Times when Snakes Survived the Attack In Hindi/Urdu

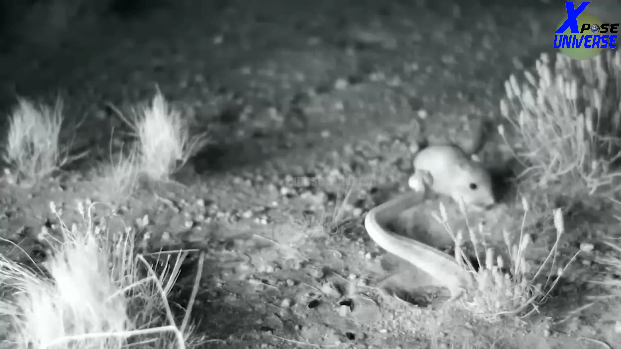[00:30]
हैं आज की हमारी वीडियो नंबर वन कैंगरू रैट वर्सिस
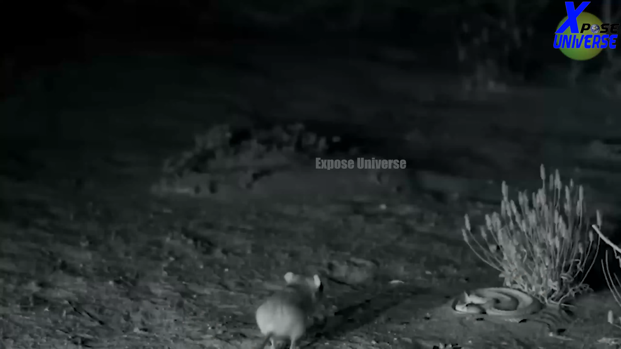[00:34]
कैटल स्नेक्स साप के अमलों की बात हो रही है तो यह
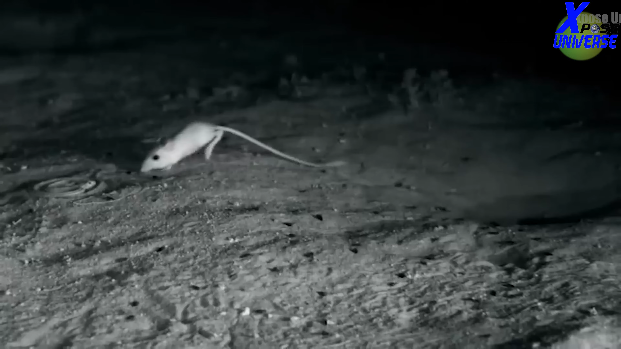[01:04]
पैरों की वज़ा से यह तकरीबन तीन पूर्ट तक उचल सकता है